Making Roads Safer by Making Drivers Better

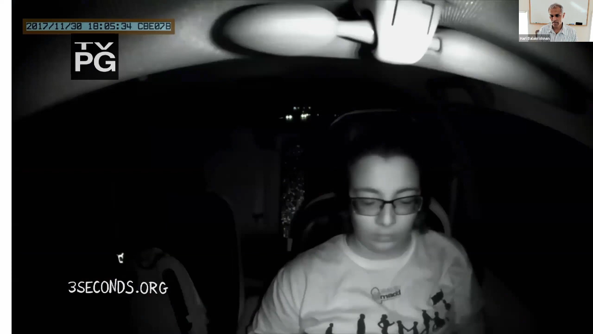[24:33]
So this is about a handful of drivers, and this is what they're really doing while driving. Here's a young lady who's looking at her phone while driving. Perhaps she's navigating, perhaps she's trying to figure out where she's going.